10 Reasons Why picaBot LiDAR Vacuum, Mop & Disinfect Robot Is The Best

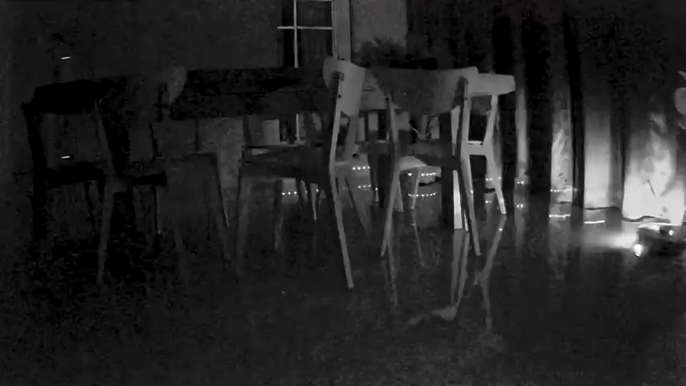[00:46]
And amazingly the Pickabot works equally well in daylight or in complete darkness.
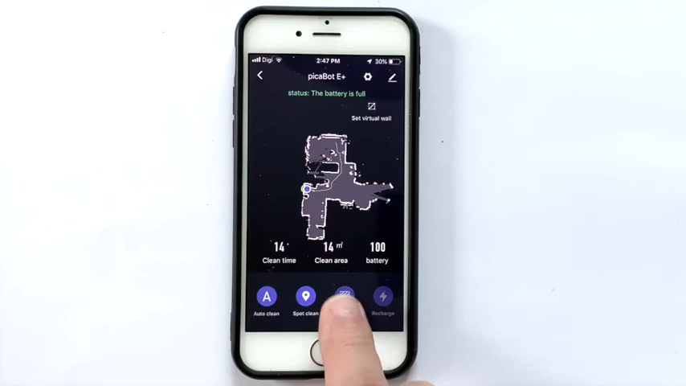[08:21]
Clean a certain area. And return to the charging base halfway cleaning.
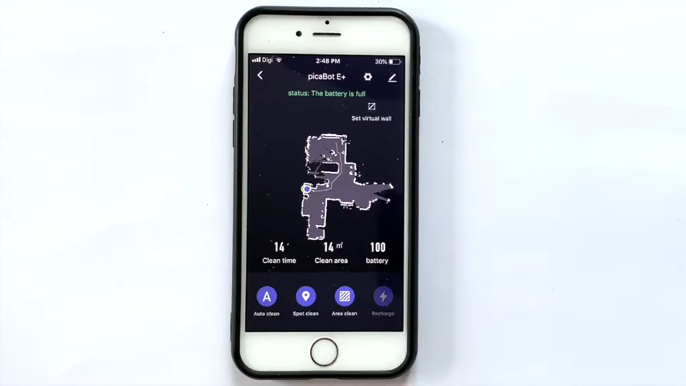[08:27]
The virtual barrier is one of the most useful functions.
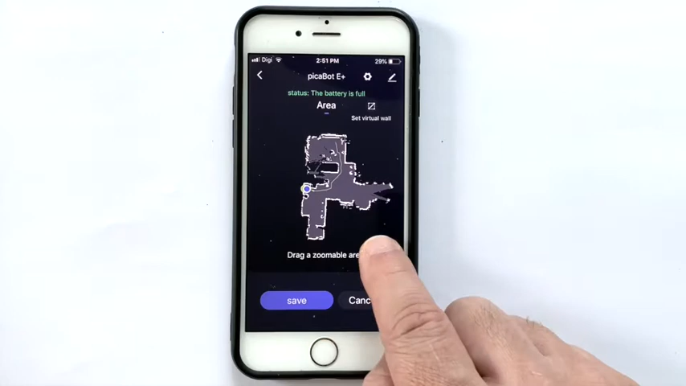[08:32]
You can set barrier to places you don't want the robot to go.